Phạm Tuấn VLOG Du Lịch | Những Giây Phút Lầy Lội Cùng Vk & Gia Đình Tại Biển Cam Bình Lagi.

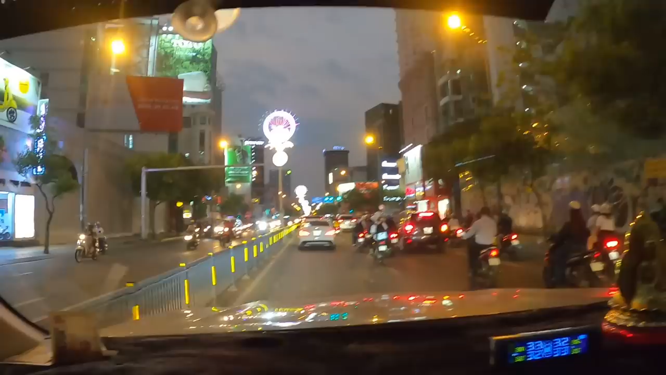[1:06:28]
Còn Goro 8 thì chỉ quay cảnh là đẹp thôi.